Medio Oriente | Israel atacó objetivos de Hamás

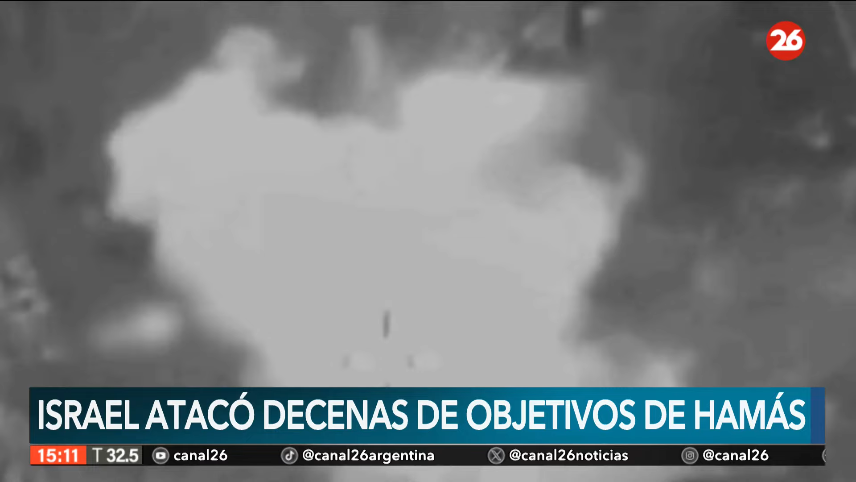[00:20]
se esconde el liderazgo de los grupos palestinos. El Ministerio de Defensa israelí afirmó entonces que en un día la Fuerza Aérea atacó más de 30 objetivos de Hamas en la franja de Gaza. Los objetivos de los aviones eran almacenes de armas, refugios subterráneos y grupos de militantes.